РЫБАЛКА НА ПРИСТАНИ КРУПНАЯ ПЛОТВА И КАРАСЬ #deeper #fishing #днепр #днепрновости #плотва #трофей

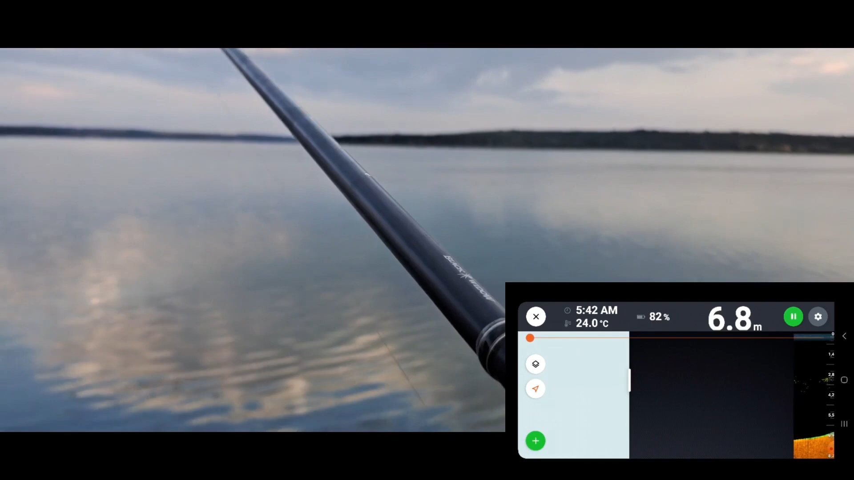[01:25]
On screen: depth 6.8 m, water 24.0°C
Крупная в пол воды стоит. Так что, сейчас буду забрасываться и ловить.